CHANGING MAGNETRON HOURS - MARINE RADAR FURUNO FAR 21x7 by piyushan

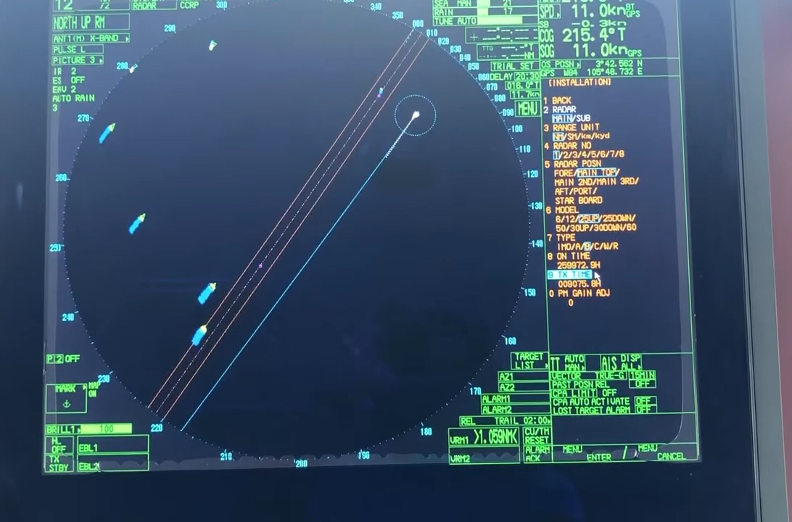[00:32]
then go to installation and here you have the on time the TX time whenever you install a new magnetron so you can reset the time yeah left click and take the cursor TX time and then you you you reset you enter zero zero zero whatever the numbers you like and get out of it right click and